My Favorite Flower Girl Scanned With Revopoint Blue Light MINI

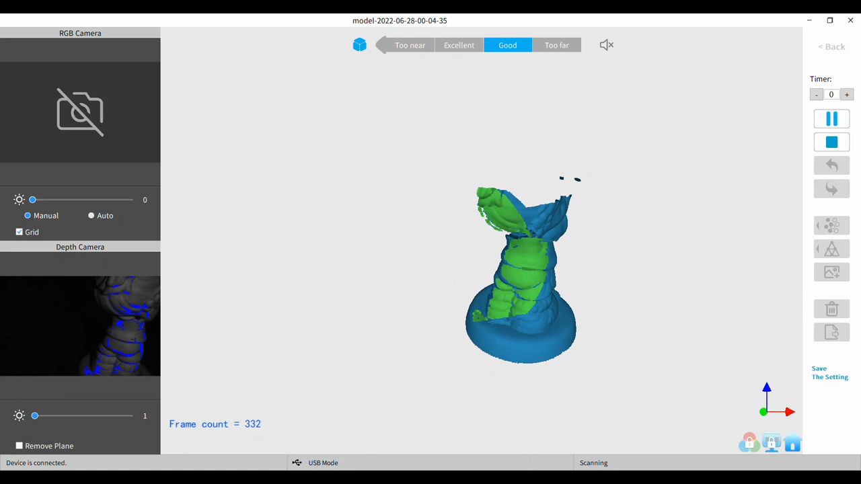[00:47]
I would just do the scan as it progresses here I'm doing the scan real time so you can
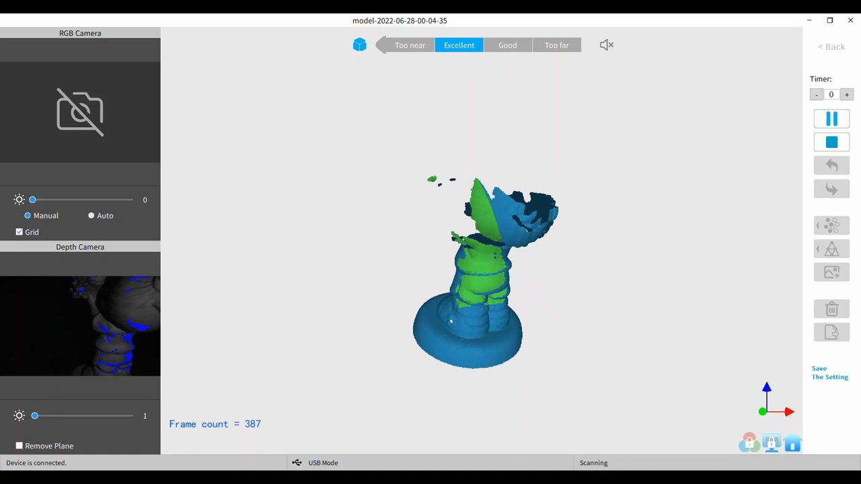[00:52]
see the progress of the model what's happening the number of frames I'm collecting and
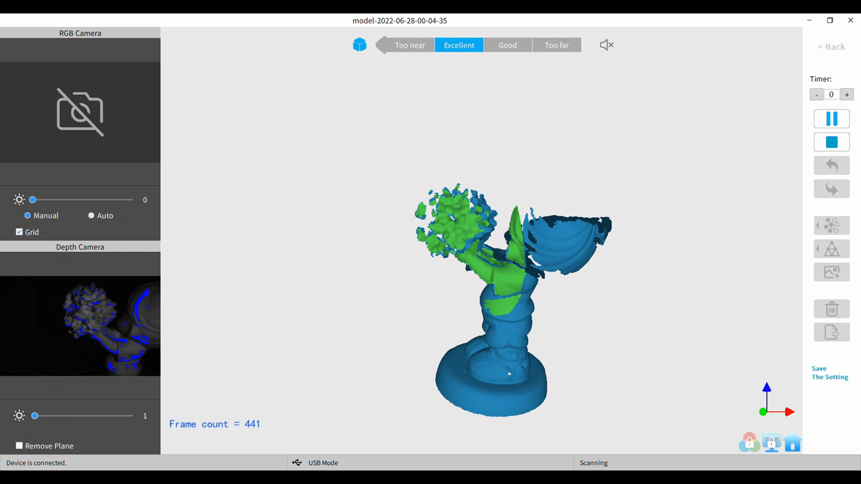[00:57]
collecting an exorbitant number of frames I'm glad I have a really robust computer
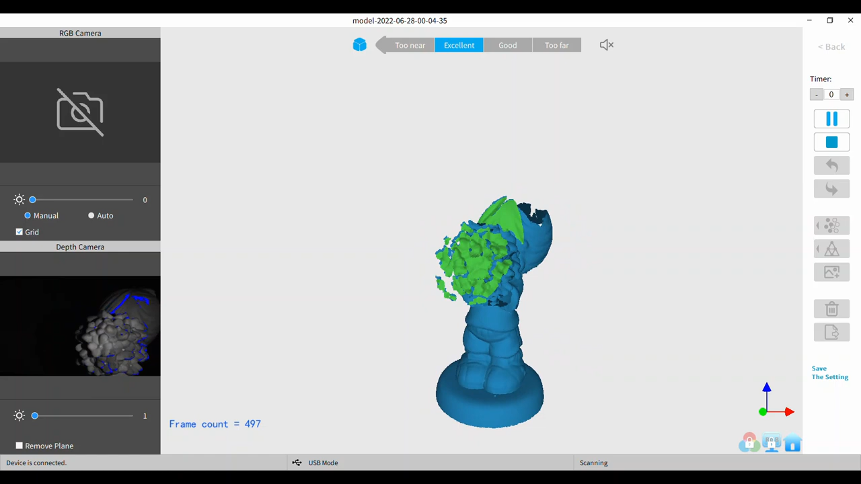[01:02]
I can tell you in advance here this entire scan process everything
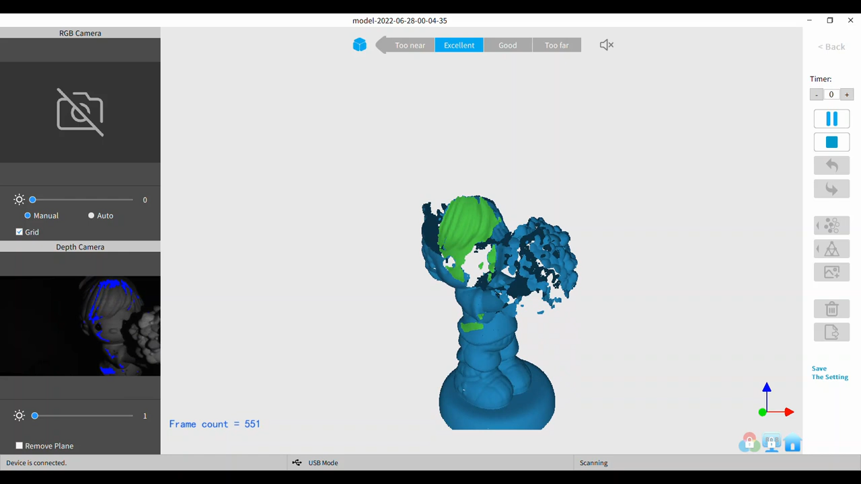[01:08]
took 20 minutes that was the length of my video before I edited it and shortened it
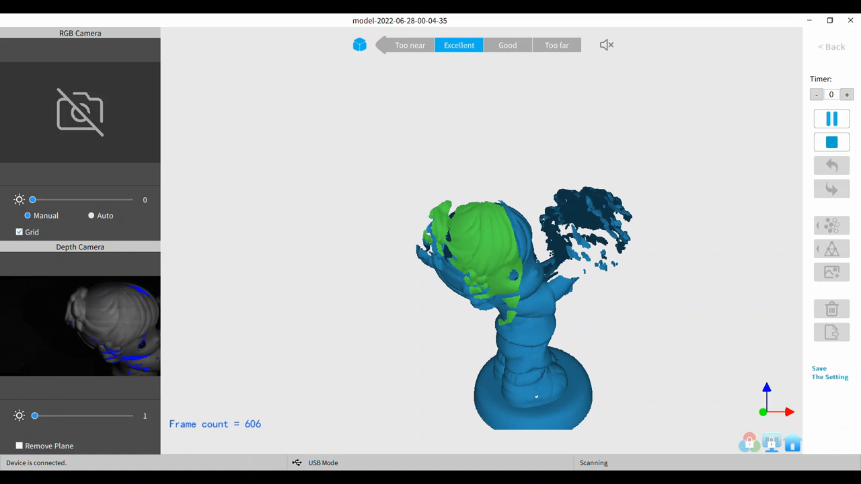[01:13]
you can see that my depth gain is set at
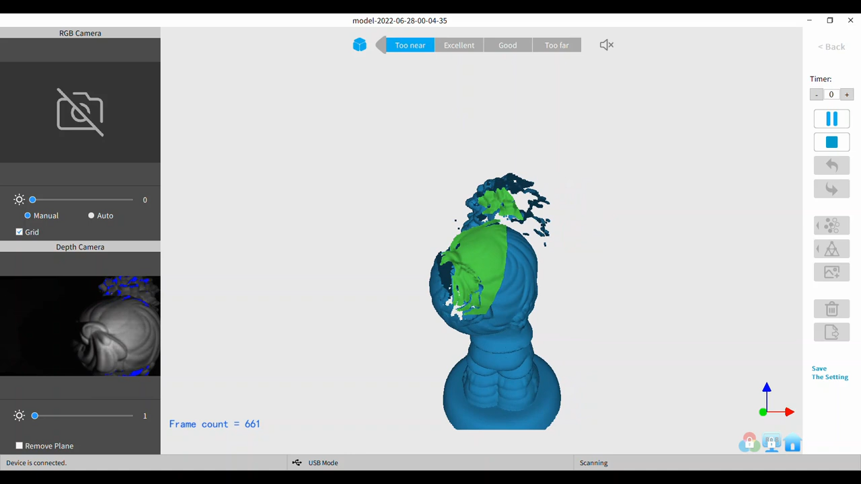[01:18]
just one I don't like going over one or two at the most
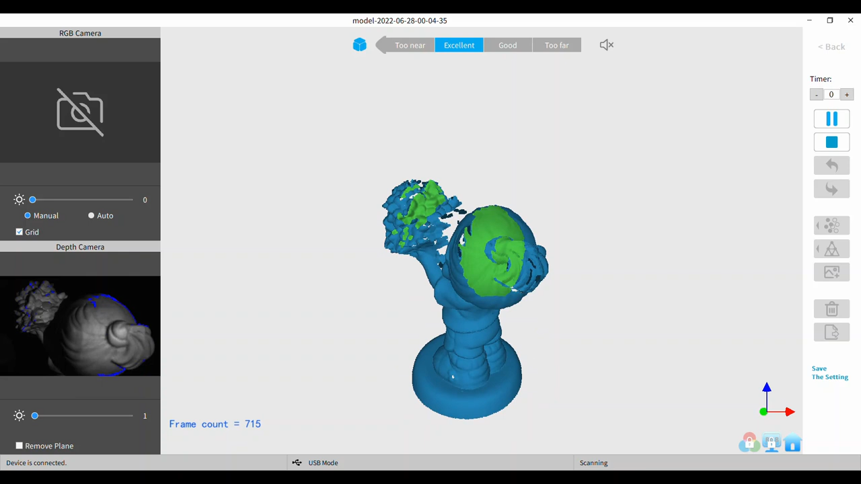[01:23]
just because it adds so much noise and I'm not I'm not really good at the editing so I'd rather capture a good scan to begin with I spend quite a bit of time getting my scan you know many runs so that the scan itself is as perfect as I could get it before I do anything else with it as you see now
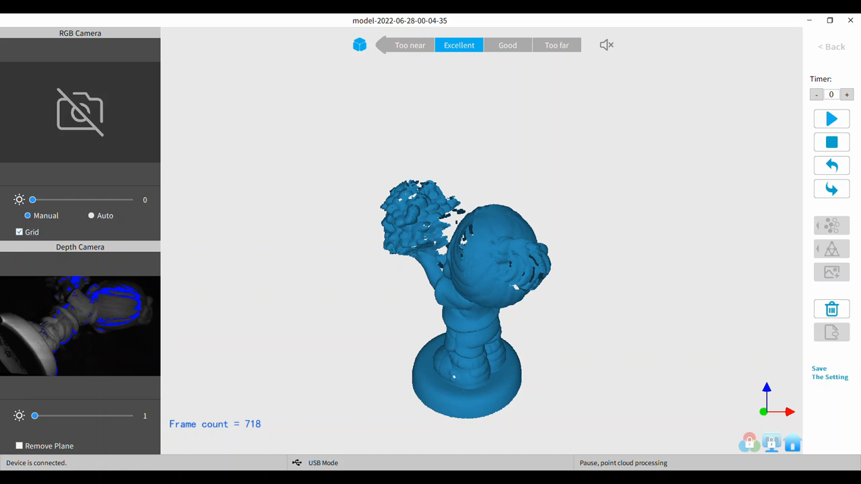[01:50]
I'm kind of evaluating what to do here there I decided I'd just go ahead that way put it on its side
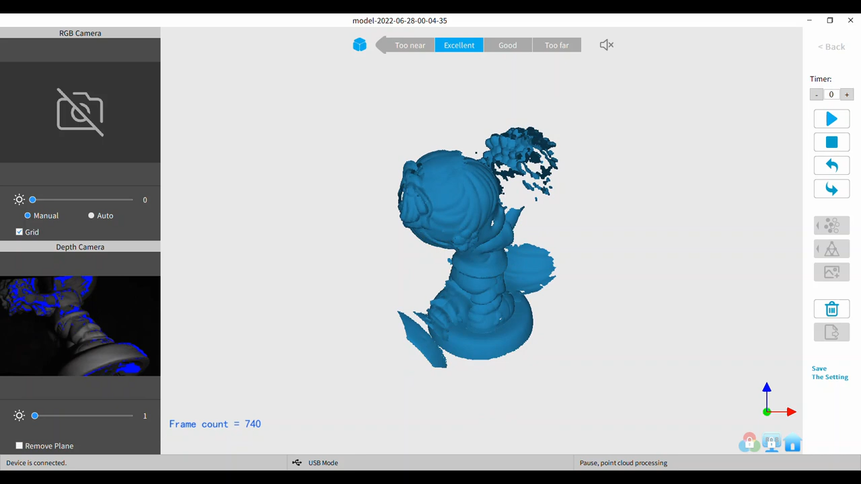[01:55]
and you can see the mistakes here where I didn't like the scan I went back and use
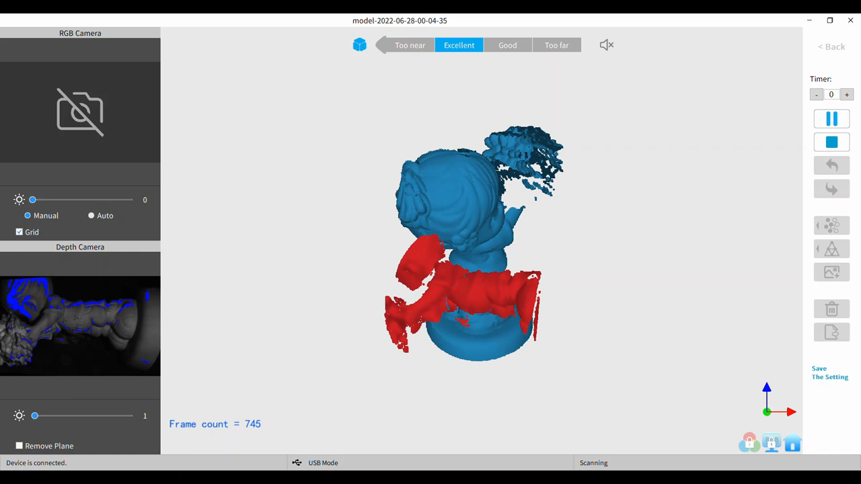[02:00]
that back button that worked really nice and kept at it until it finally latched on and started scanning or tracking I mean of course it's scanning but
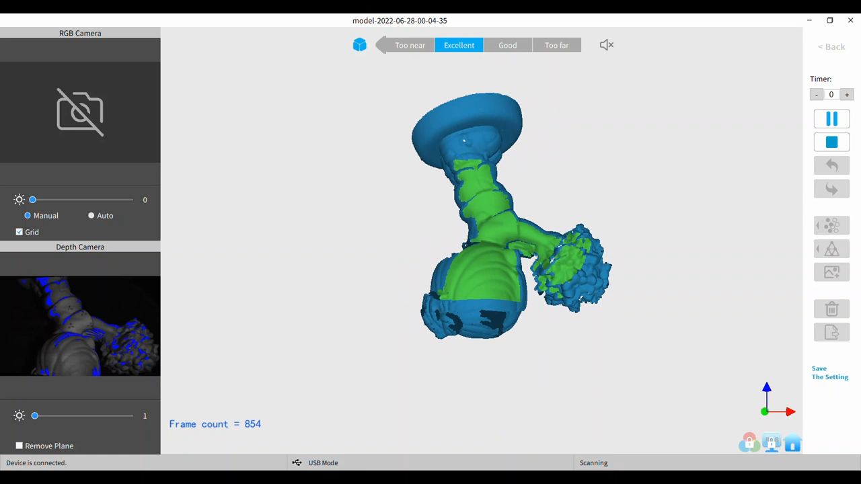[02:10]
you can see there's some holes there I've always had trouble getting those areas on this particular figurine
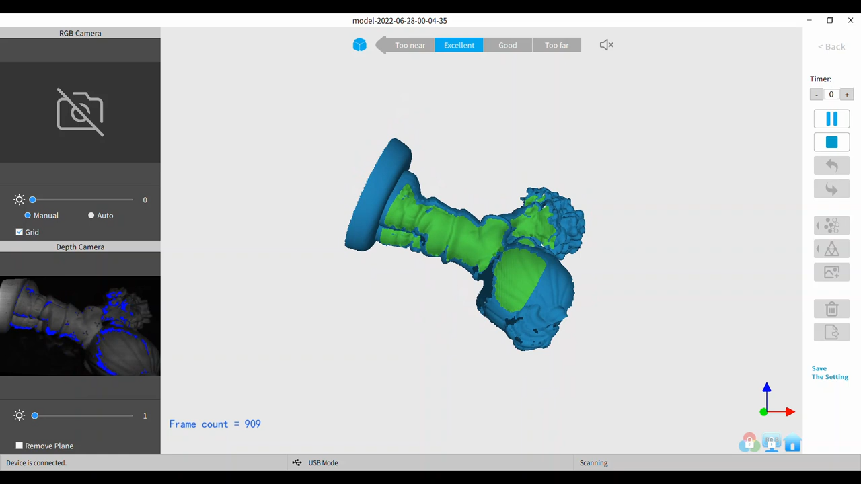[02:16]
and every time I scan her I do it a little bit differently trying to
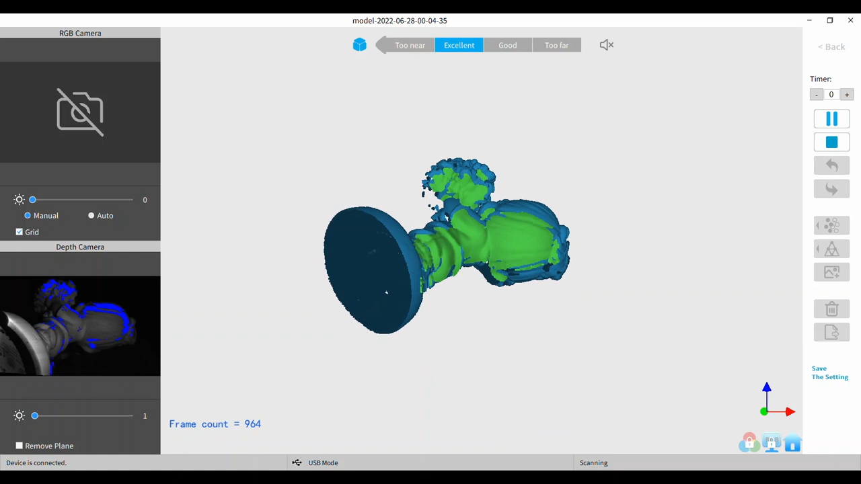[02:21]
get as few frames as I can but
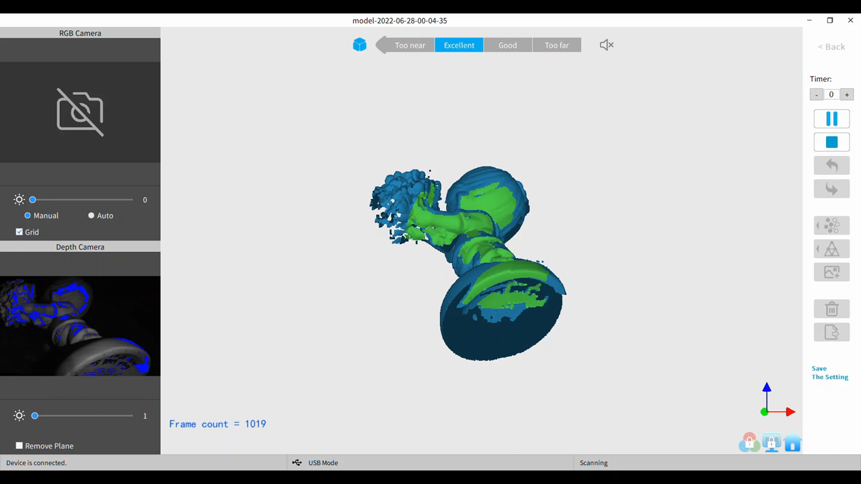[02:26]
in this case and I know there's a lot of overlapping going on but
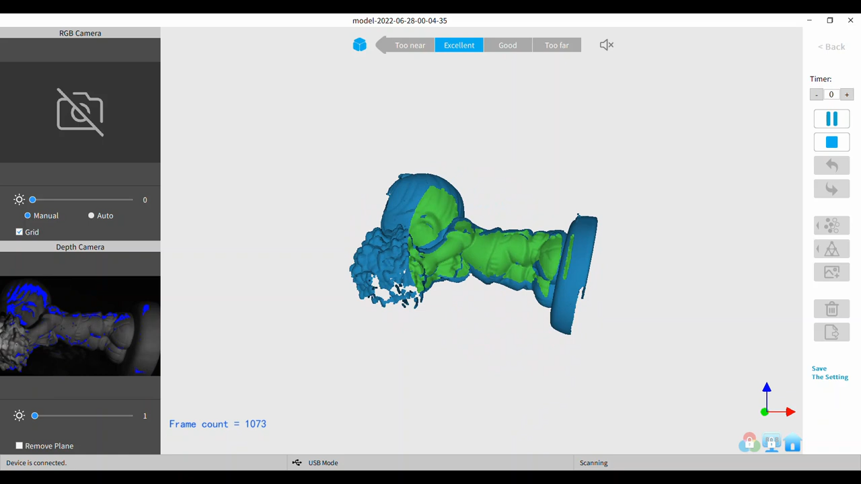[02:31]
I just wanted to see what the the mini and the revel scan would do with this without going crazy and see I was playing around with how to how to what I finally ended up doing was what I've done before I supported the backside of her head and pointed pointed her face up to try to get in there where those flowers and her face have it had that gap it's it's hard to get in there
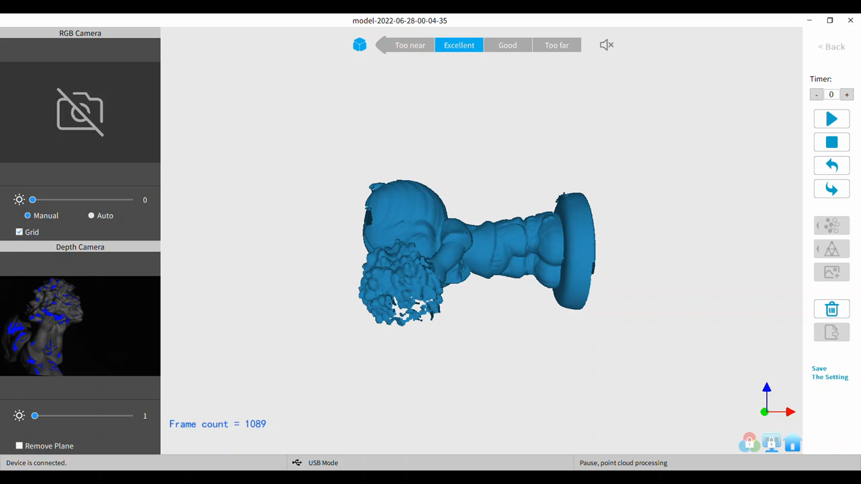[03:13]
see I'm already a thousand frames that's that's a lot you know there's a missed track
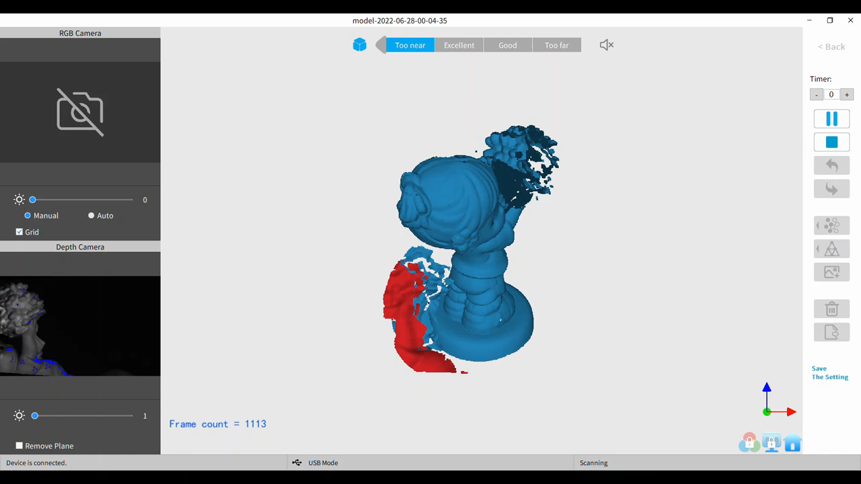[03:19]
maybe a little chance didn't take so back to take that off
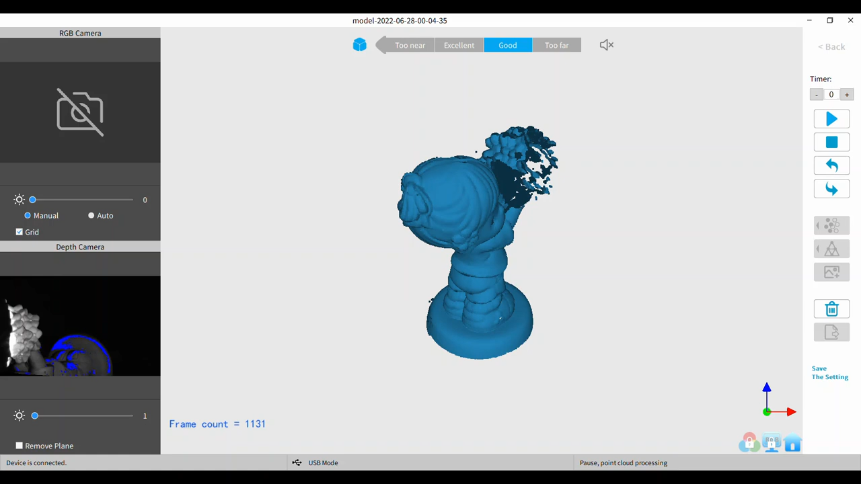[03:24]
start her up again there it latched on that time